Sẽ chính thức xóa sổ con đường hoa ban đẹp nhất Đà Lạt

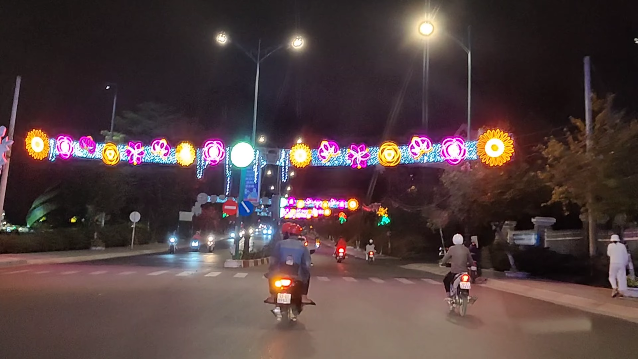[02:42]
Cái nút dao Kim Cúc Nối liền giữa đường 3 tháng 4 Và đường Trần Hương Đạo Thì cái nút dao Kim Cúc đó Có nhiều người Thì hay đặt là Cái ngã rẻ bâng khuân Tại vì khi mà du khách ra từ 3 tháng 4 Mà đi vào nút dao đó Thì hay bâng khuân Không biết đi hướng nào Để vào trung tâm thành phố Đà Lạt Cho nên gì cũng có nhiều người đặt cái tên như vậy Quý vị có thấy nó lạ lạ không
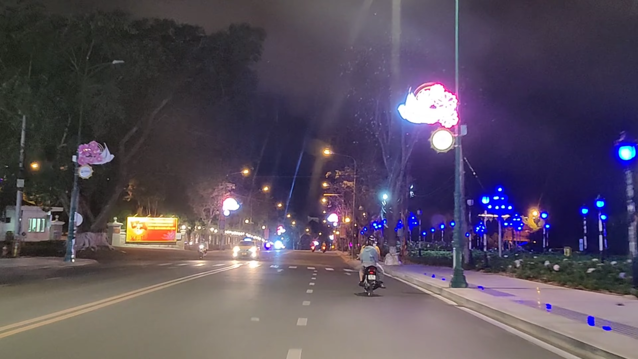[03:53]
Nó biến đổi màu sắc đó quý vị Còn bên phía tay trái Là Ủy ban Nhân dân Tỉnh Lâm Đồng
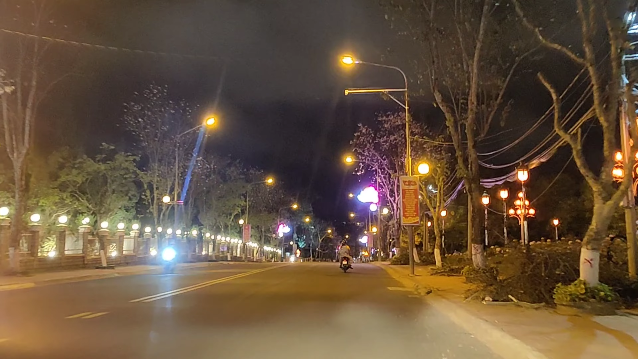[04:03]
Quý vị có thể thấy là Những cái cây hoa băng trắng Rất là nhiều ở đây Và có nhiều cây Phải nói là cổ thù luôn Rất là lâu đời rồi quý vị ha Hiện tại thì có nhiều cây Người ta đã tìa cành Các cành đây rồi Và chuẩn bị bứng nó đi Mình nghĩ Cái con đường này Thì người ta sẽ bứng hết sạch luôn quý vị ha Tại vì là
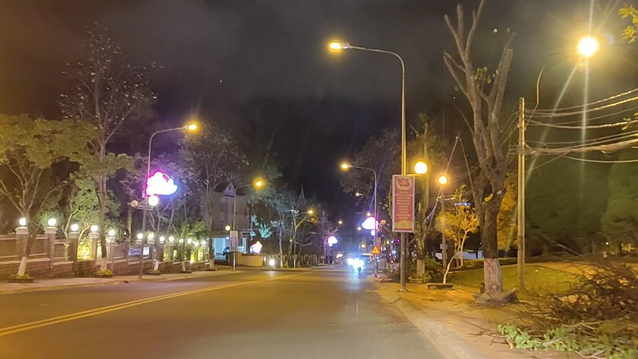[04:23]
Họ đang tiến hành Sửa chữa con đường này Làm cống này Làm lề đường Và có lẽ người ta sẽ Mở rộng con đường này ra nữa Tại vì đây Cũng là một cái trục Giao thông Chính của thành phố Đà Lạt Thường xuyên Xài ra kẹt xe Mỗi bên chỉ có Hai làng xe thôi Còn cái làng xe Ở bên trong Thì làng xe máy rồi Và đôi lúc Xe đông thì phải chạy hồn hợp Nó cũng rất là nguy hiểm Và Nó rất là phức tạp Cho nên như Bây giờ Có lẽ người ta sẽ mở rộng ra Làm mỗi bên
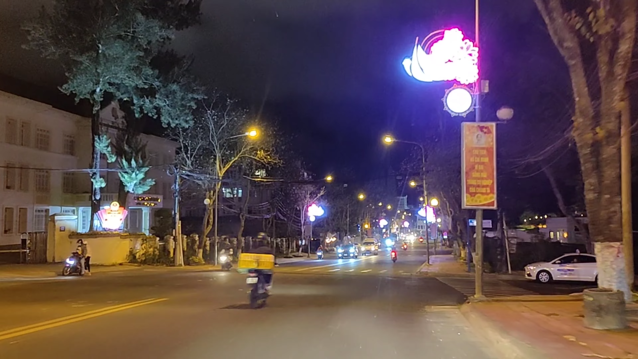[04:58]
Hai làng xe Thì nó sẽ giải quyết Được cái vấn đề Kẹt xe đó quý vị Mỗi ngày lễ Tết Hoặc cuối tuần Du khách lên đông Thì con đường này Kẹt xe Nghiêm trọng hơn Còn những ngày bình thường Khi mà học sinh đi học Tại vì ở trên con đường này Có rất là nhiều những cái trường
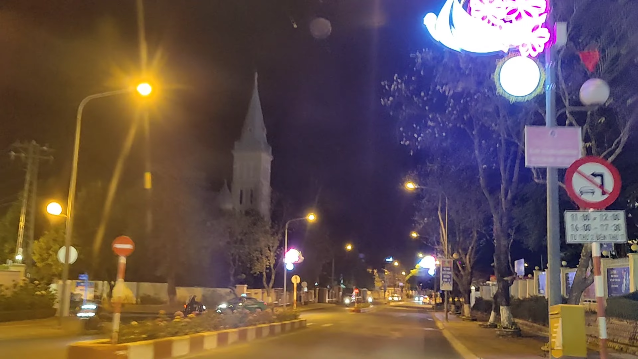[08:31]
Bên phía tay trái Của chúng ta là khách sạn Lũ Bắc Còn trước mặt là Nhà thơ con gà Ở khu vực này Thì Cũng có những cái cây Hoa băng Rất là đẹp Cổ thù luôn
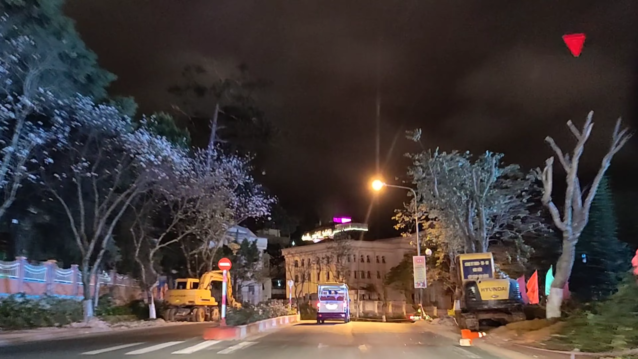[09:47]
Và đoạn này Thì người ta đã đào lên rồi Quý vị
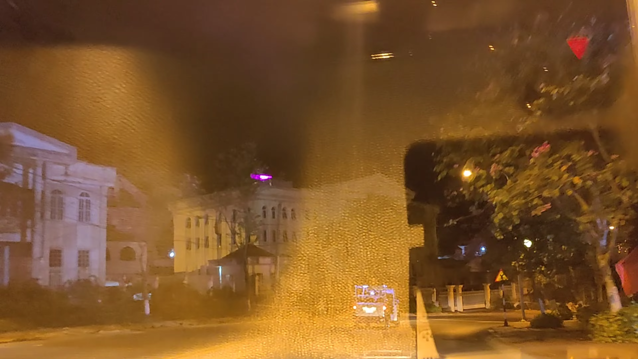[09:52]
Cái đoạn này Thì người ta làm trước Và làm kéo dài ra Tới Nút dao kim cốc luôn
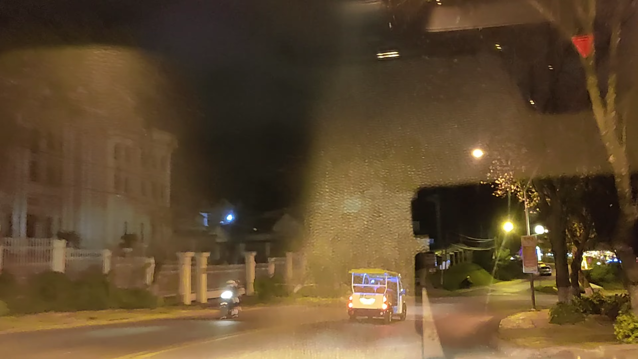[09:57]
Có một cái điều đặc biệt Ở trên
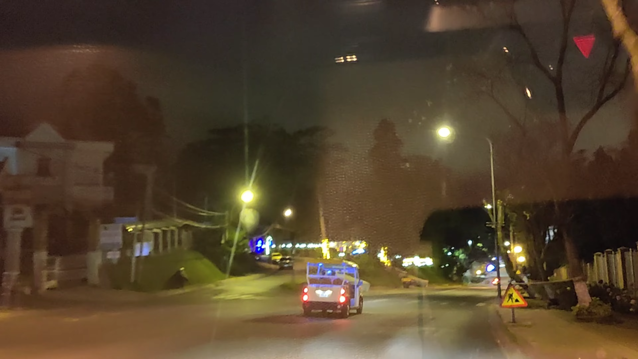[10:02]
Cái con đường Trần Phú Cũng như là Đường Trần Hương Đạo Hai con đường này Nối dài nhau Thì nhà dân ở Rất là ít Chủ yếu là Những cái cơ quan nhà nước
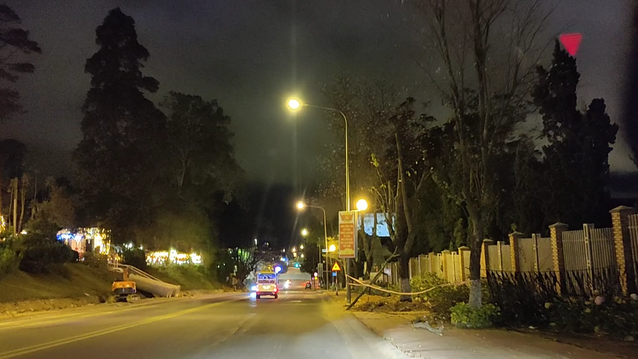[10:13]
Ở trên con đường này Không hả Quý vị Và Những ngân hàng Kho bạc Đây Rồi Bưu điện nữa Tòa án Và nhà thơ Còn nhà dân Ở trên này Thì Rất là ít luôn Chỉ có vài căng thôi Còn lại là Phải lùi sâu vào trong
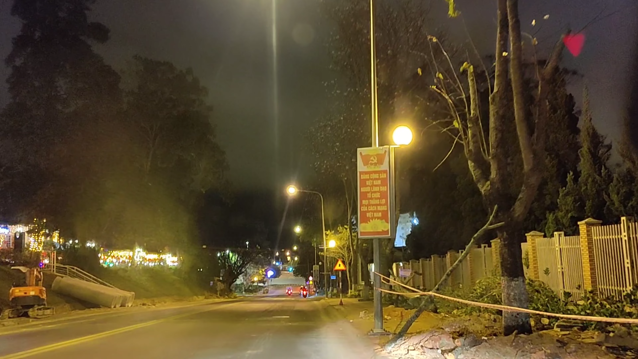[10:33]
Chính vì vậy mà Hai con đường này Nhìn nó Rất là thoáng đẳng Và đẹp Nhưng mà Buổi tối đi Thì Nó cũng khá là vắng Khi mà Buổi tối Cơ quan nhà nước Họ đóng cửa hết rồi Những cái cơ quan khác nữa Họ cũng đóng cửa hết rồi Thì Cái con đường này Nó cũng khá là vắng vẻ
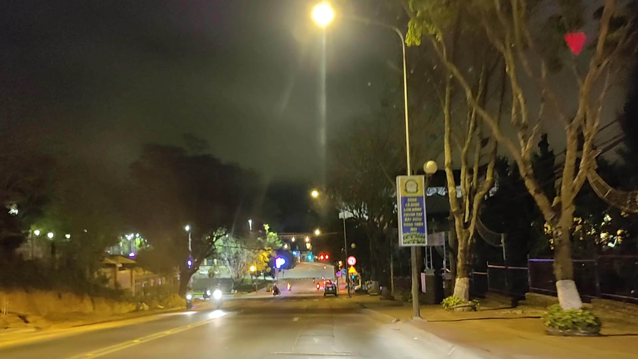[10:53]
Trên con đường này Thì Người ta Bựng hạ hết Những cái cây hoa băng trắng này Để tiến hành làm đường Tuy hơi tiếc nuối Nhưng mà không sao Đà Lạt
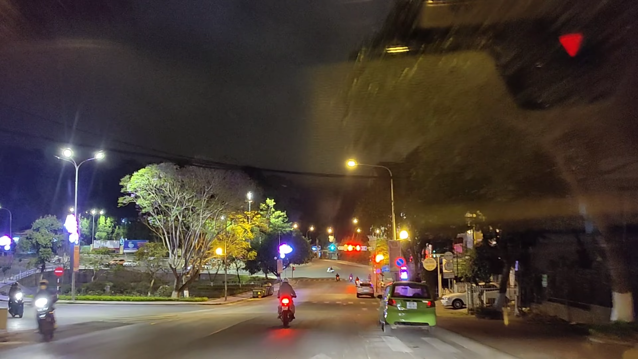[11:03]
Vẫn còn Những con đường khác Có hoa băng trắng Ví dụ như là đường Quang Trung